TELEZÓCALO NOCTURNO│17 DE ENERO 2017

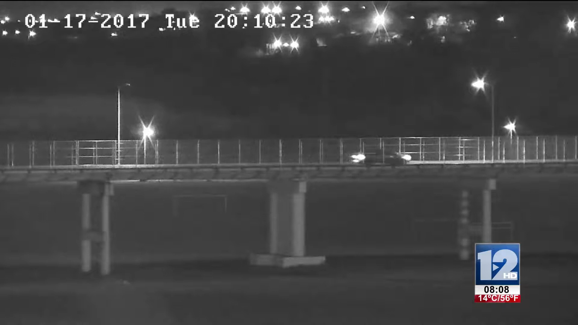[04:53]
Las cámaras de Super Channel 12 nos ayudan a decidir por qué puente nos podemos ir, dónde hay menos fila, cuál está mucho más ágil. Y ahí vemos en este momento puente 1. Ya dimos un buen recorrido, ya pasamos medio puente, no hay fila, está ahí un poquito rapidita el flujo, ahí está rápido, no hay fila por el puente 1, si acaso menos de 5 minutos.